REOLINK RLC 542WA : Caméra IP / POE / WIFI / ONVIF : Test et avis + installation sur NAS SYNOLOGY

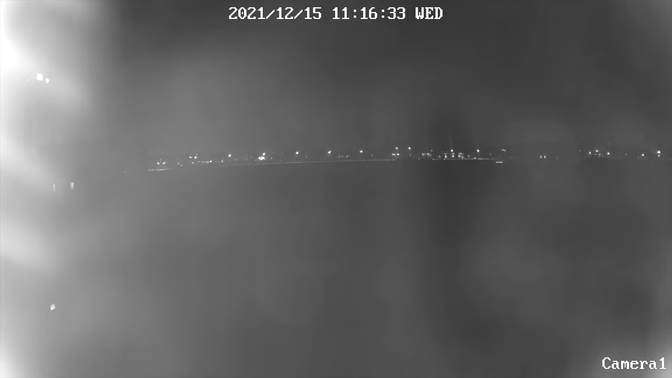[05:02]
Lorsqu'on est à quelques mètres, on a quelque chose de correct, par contre effectivement pour ce type de vision, c'est quasiment inutile.